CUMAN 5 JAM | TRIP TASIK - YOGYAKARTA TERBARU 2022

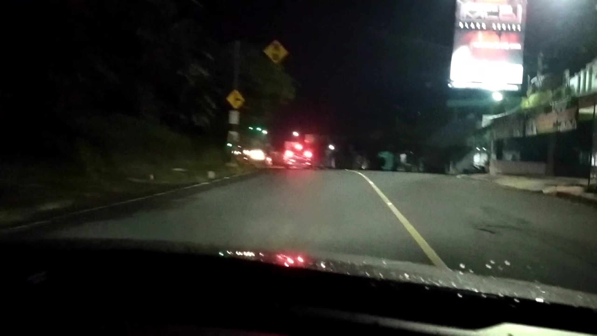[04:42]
Jadi kalau yang mau ke arah Pangandaran, nah di sini bisa belok kanan ya. Kalau ke kanannya Pangandaran, kalau lurusnya arah Jawa Tengah. Tapi saya mau pom bensin dulu, mau setor. Tuh, Pangandaran lewat sana ya. Kita pom bensin dulu.
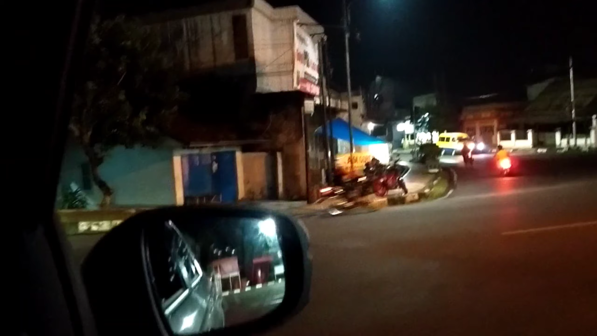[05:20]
Nah, kita mengarah ke kiri. Kita akan mengarah ke perbatasan Jawa Barat, Jawa Tengah. Oke, teman-teman. Nah, kita sekarang udah ada di perbatasan Jawa Barat dan Jawa Tengah.
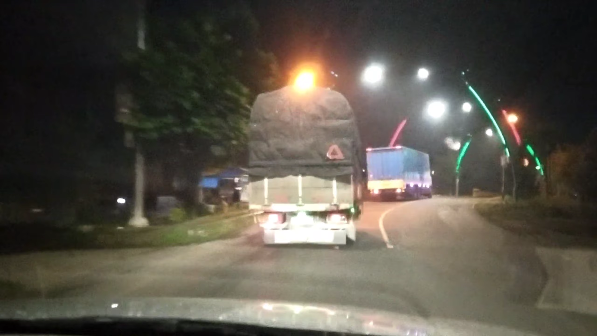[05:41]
Nah, ini dia yang memisahkan perbatasan tuh sungai.
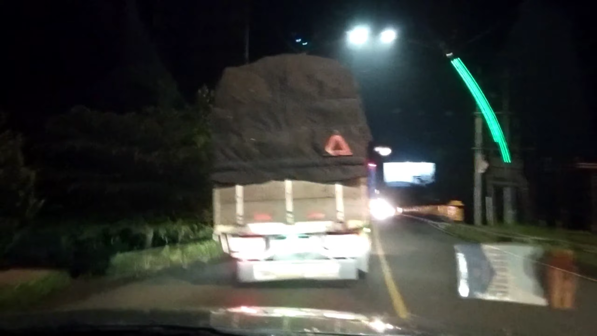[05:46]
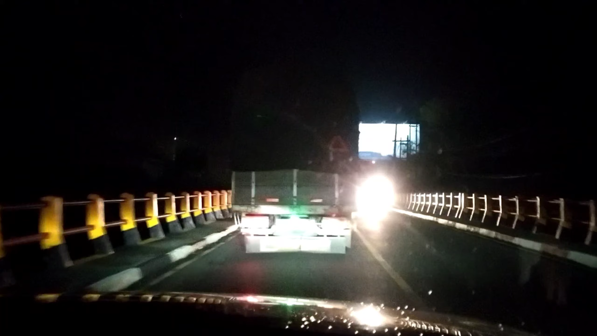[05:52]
Gelap gak kelihatan ya semuanya. Nah, sekarang kita udah ada di Kabupaten Cilacap, Jawa Tengah.
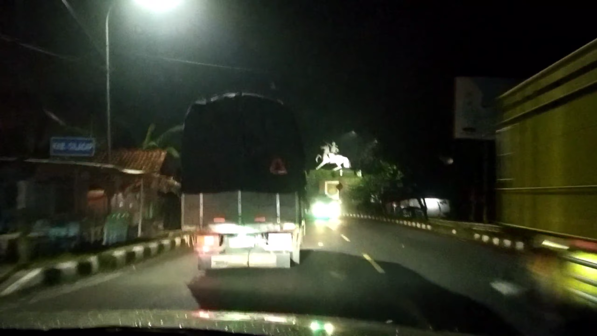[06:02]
Disambut dengan kudanya tuh sebelah kanan, Pangeran Ponogoro.
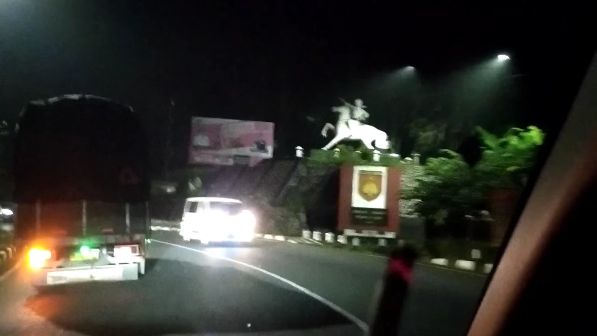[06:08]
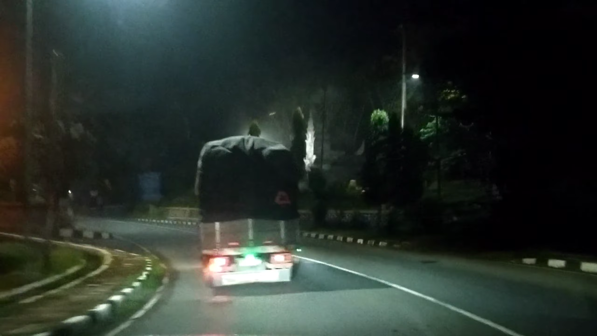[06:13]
Sekarang jalannya Jawa Tengah udah enak sih, udah lebar. Dulu tuh jalan sini tuh malas dan kecil banget, udah rusak. Sekarang udah enak.
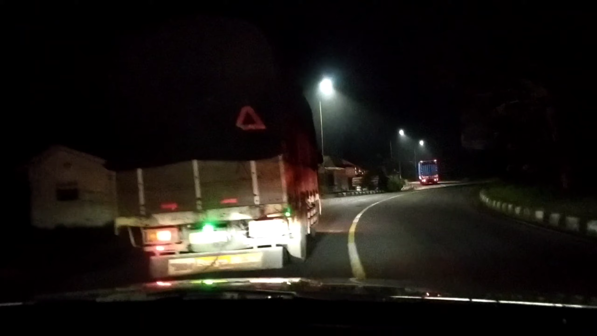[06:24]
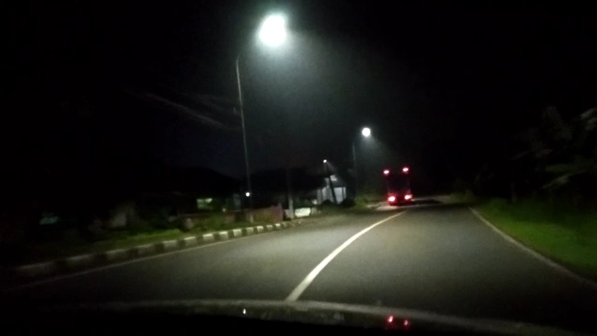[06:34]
Teman-teman, sekarang jam 10.36 malam.
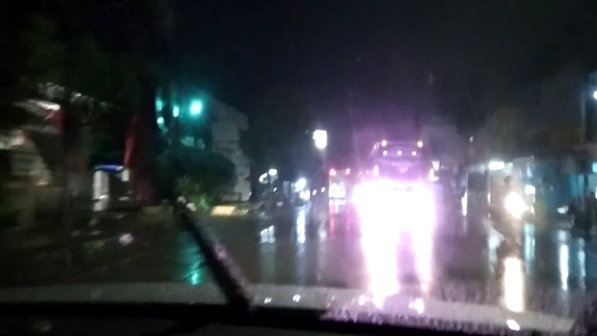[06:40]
Anda sekarang udah masuk Kota Majenang.
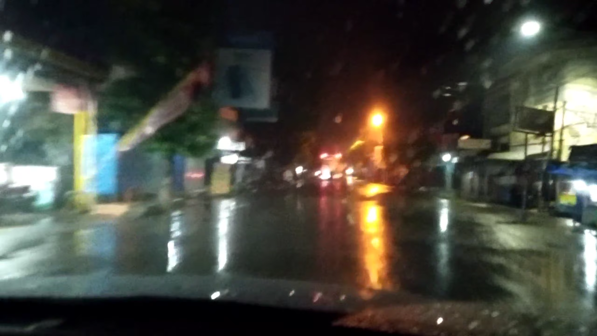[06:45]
Kota Majenang sekarang barusan habis diguyur hujan, tapi sekarang gerimis. Tampak sepi Kota Majenang. Padahal besok libur ya.
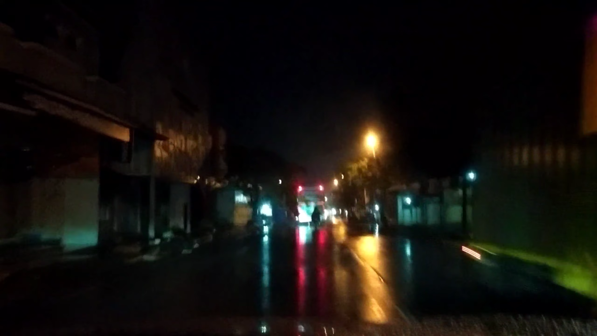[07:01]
Biasanya sih kalau Kota Majenang tuh ramainya tuh malam minggu. Coba kalau malam minggu lewat sini, wah pasti rame banget di jalan utamanya di sini. Banyak yang nongkrong kalau gak hujan itu juga ya.
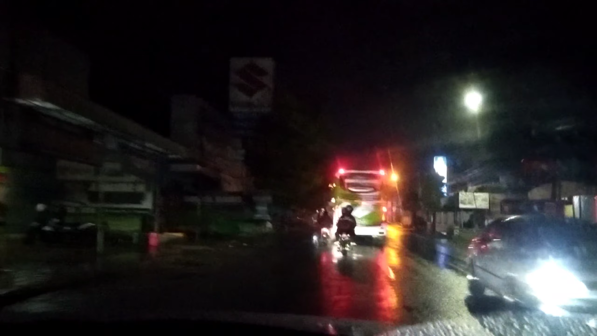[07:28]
Sekarang jam 10.58 atau jam 11 kurang 2 menit.
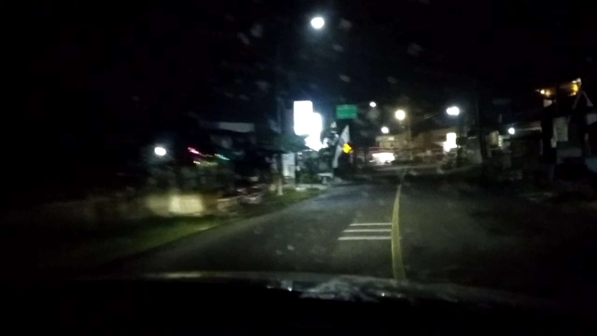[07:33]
Kita sudah berada di Karangpucung. Nah, ini dia terminal Karangpucung. Belah kanan. Nah, kalau belok kiri itu ini nih mengarah ke Sidareja, Kawung Anten ke sananya. Bisa Cilacap juga lewat sana. Kita masih lanjut mengarah ke Wangon. Mudah-mudahan jam 11:30 kita udah nyampe Wangon.
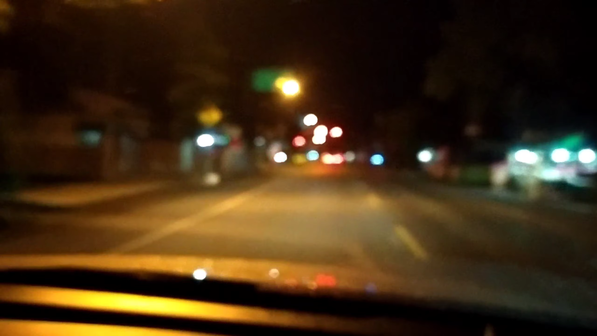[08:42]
nggak fokus. Kalau belok ke kiri itu mengarah ke Aji Barang, Bumi Ayu, ini nggak fokus ya. Kalau ke kanannya itu arah Cilacap, Jeruk Legi, nggak fokus sih. Apa ya?
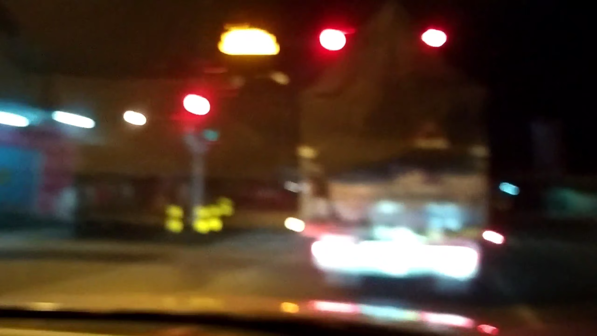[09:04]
Jadi gak fokus. Nah, fokus. Oke, kita lanjut. Nah, kesana tuh Cilacap. Pertigaan Rawalo.
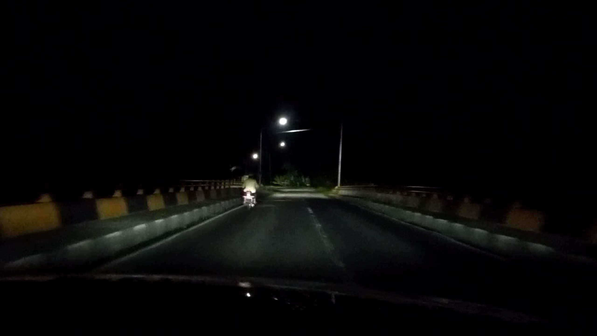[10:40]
Oh, itu kagak kelihatan nih. Kali Serayu nya gak kelihatan. Kalau siang sih kelihatan bagus. Nah, di depan udah pertigaan Sampang. Kalau belok kanan itu mengarah ke Cilacap. Sekarang jam 11.52 menit.
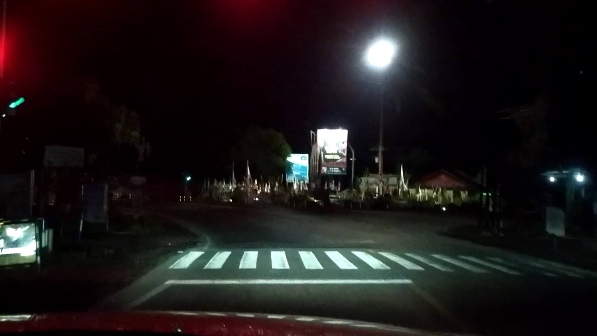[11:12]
Jadi perjalanan dari kota Tasik menuju pertigaan Sampang ini cuma 3 jam kurang. Nah, itu arah Cilacap.